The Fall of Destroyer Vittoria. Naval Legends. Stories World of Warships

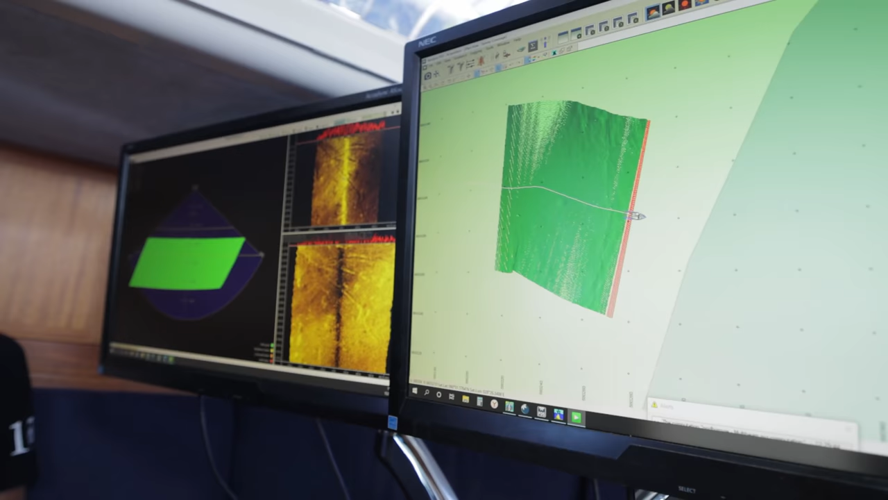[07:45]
but also count them in real time if necessary the
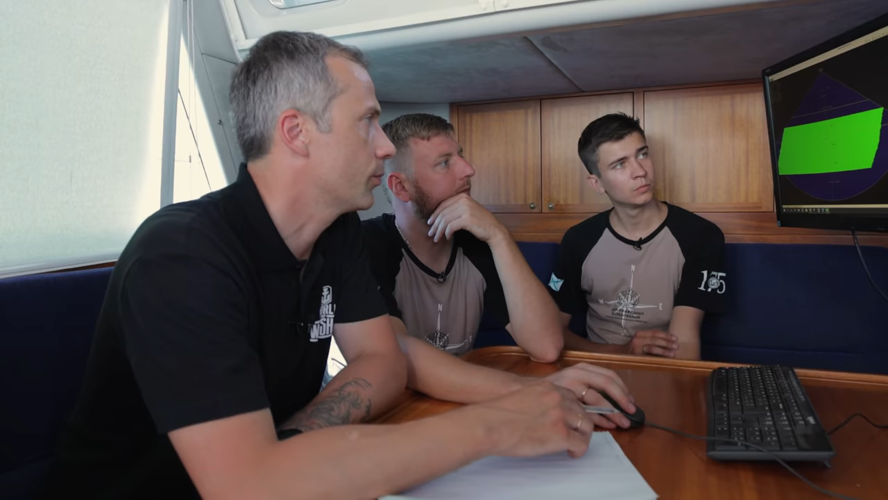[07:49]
green thing is the bottom right what's the depth it is but it's somewhat too bright here is our
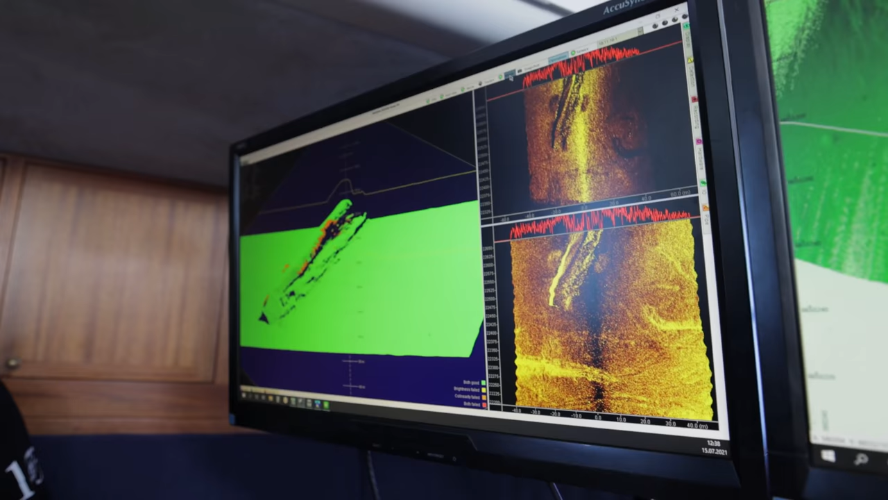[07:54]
object here it is vittoria to obtain a higher quality sonogram and get
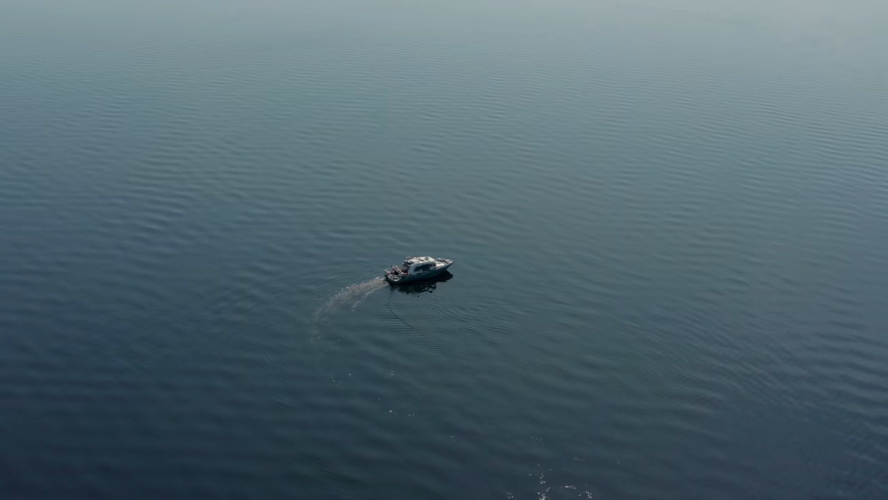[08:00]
more information we need to pass above the object a couple of times while trying to keep the direction
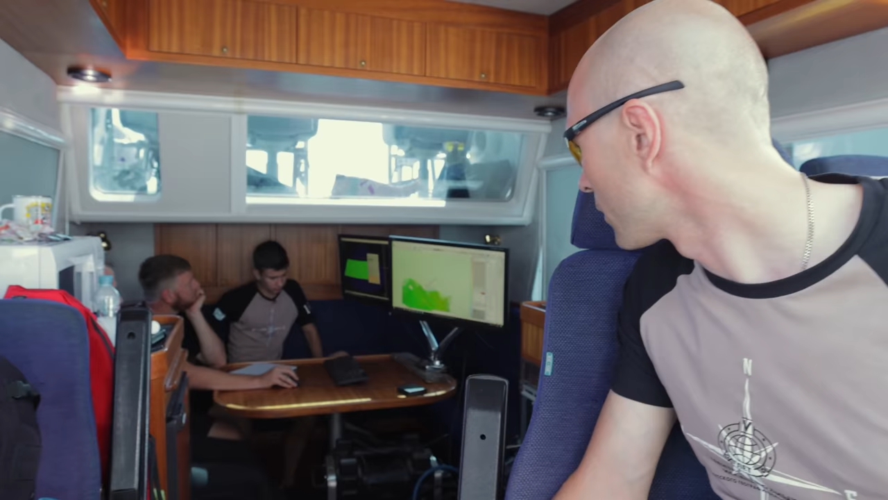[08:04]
of the boat's movement as accurate as possible yes turn around port side and go back here you can see yeah
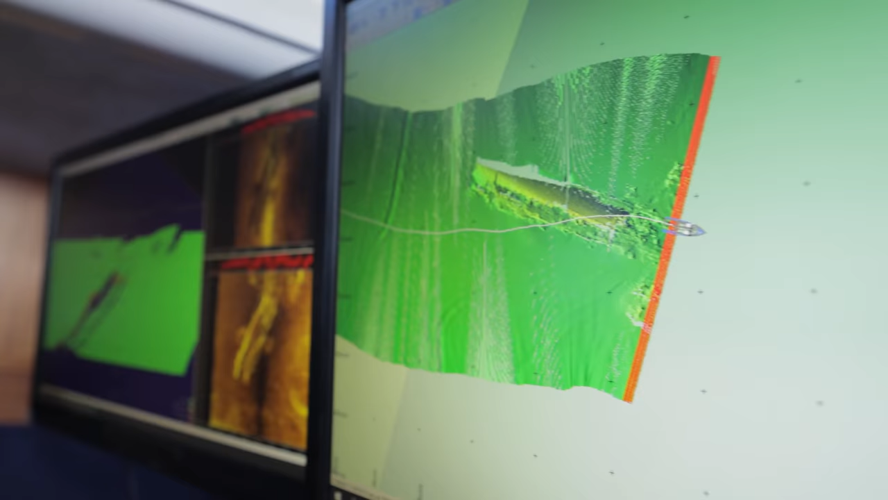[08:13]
here we have void areas is it a shadow well basically yeah so if we now pass above the object for example along a perpendicular course on our way back we'll fill out these void spots
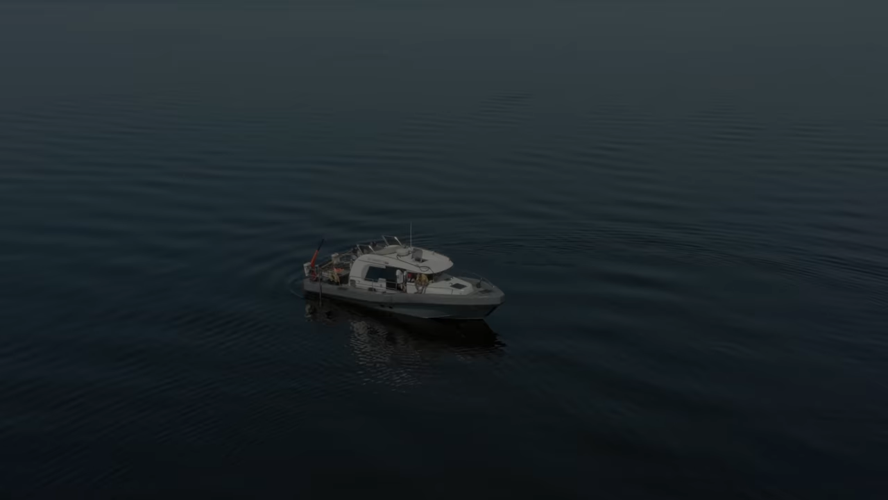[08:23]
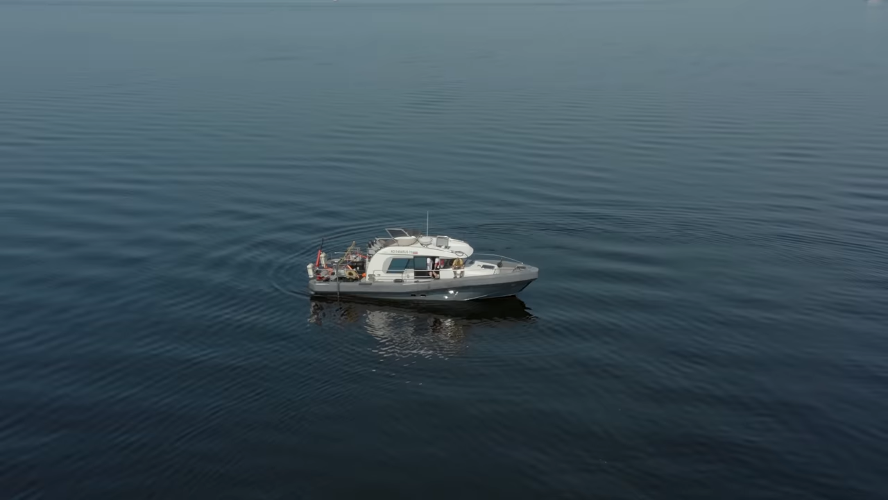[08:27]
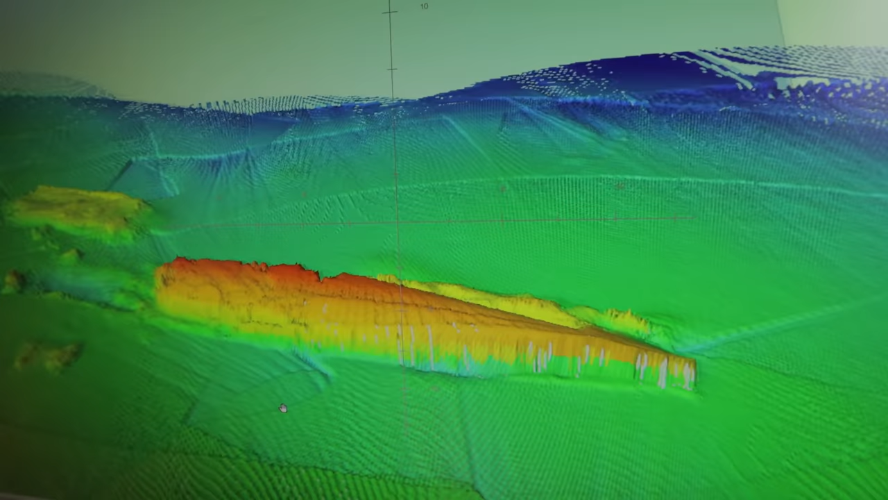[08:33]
just by looking at the sonogram alone we can make out some structural elements that are specific to destroyer vittoria these
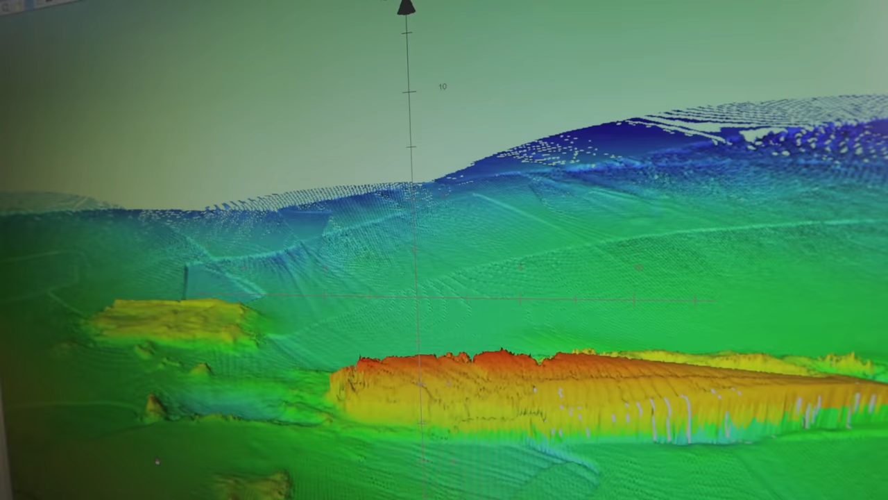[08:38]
are the mentioned mine laying chutes that are sometimes called crinolines the